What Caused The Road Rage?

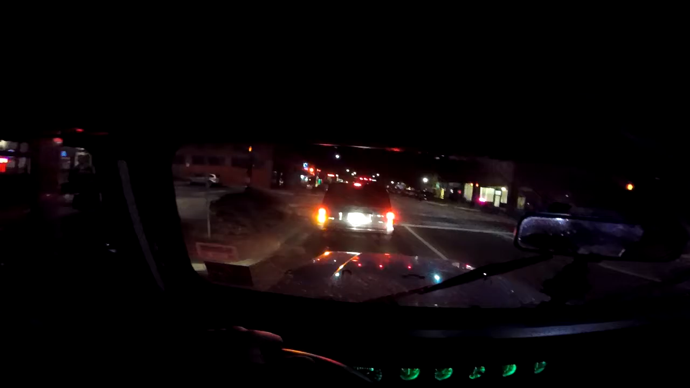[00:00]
What's up guys, Duck Yoda here and in tonight's video, or today's video, I am going to be explaining to you guys what really happened with the road rage. We were riding, we were riding down that road and so the car was up me and my friend's butt and we were going to speed limit.
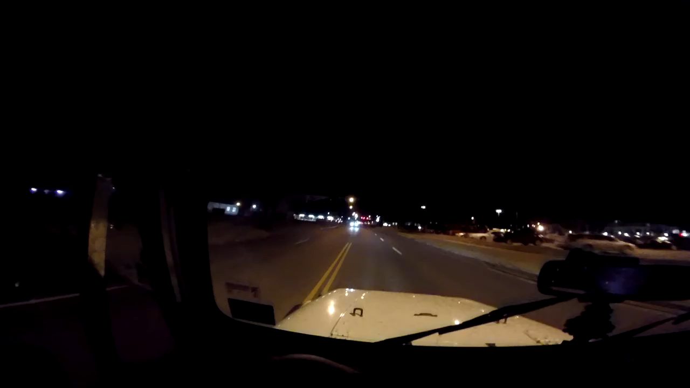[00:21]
Um, and once we hit the light and passed it, as you guys saw, they continued to be up me and my friend's butt and decided to pass on the double yellow. When they passed on the double yellow, I did a really and then proceeded to flip them off. Um, so, after that, I looked back in my mirror and I
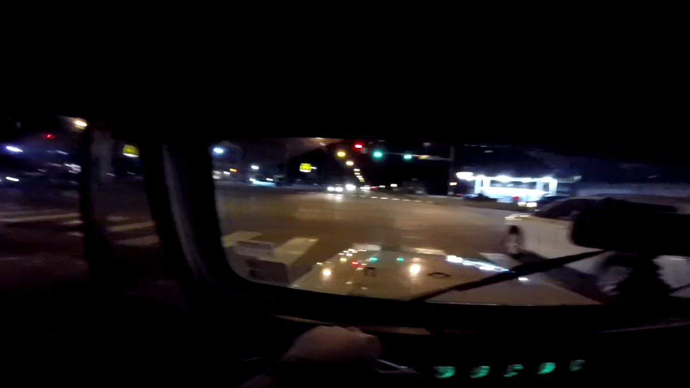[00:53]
saw my friend gun it and so I was like, okay, I will, I will, I'll go too. Drop a gear and disappear, but 250, you really can't do that.